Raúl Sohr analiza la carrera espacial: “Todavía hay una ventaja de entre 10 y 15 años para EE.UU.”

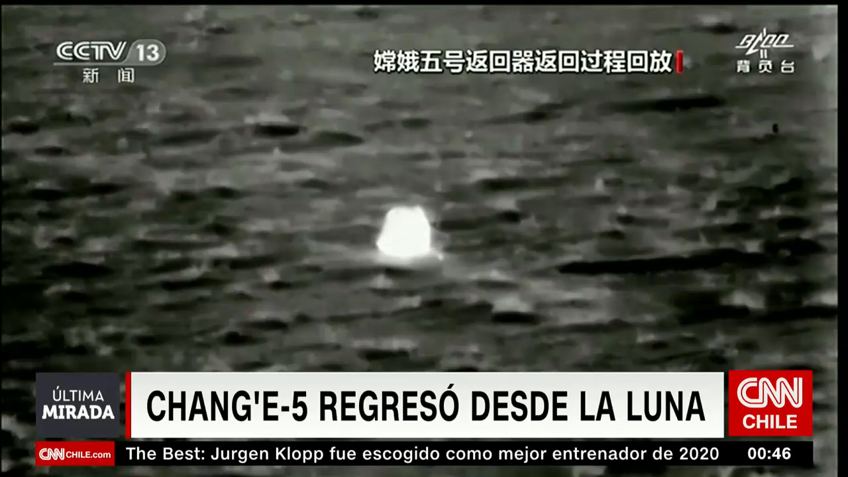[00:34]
porque acaba de volver y aterrizó exitosamente en Mongolia y trajo 2 kilos de
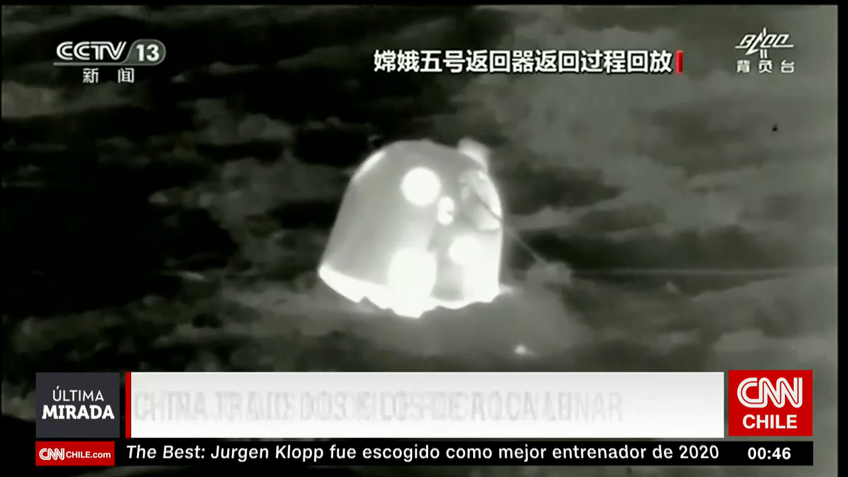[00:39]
material lunar de una zona donde nunca había aterrizado una sonda,